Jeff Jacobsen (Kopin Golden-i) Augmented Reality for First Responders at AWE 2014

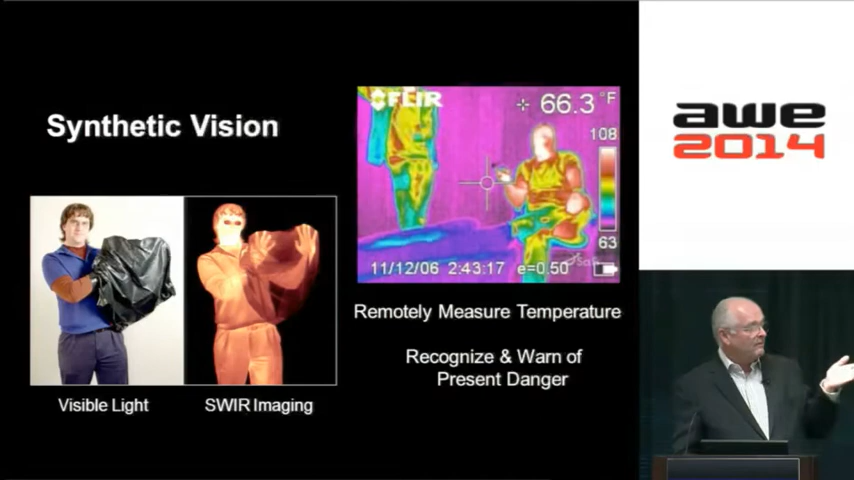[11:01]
On screen: spot 66.3°F
You want to be able to look at a person in normal, visible light, but you also want to be able to see a person in IR imaging, or you can go to thermal rendering. You want to be able to recognize where there's harm and where there's danger. We fly UAVs with these.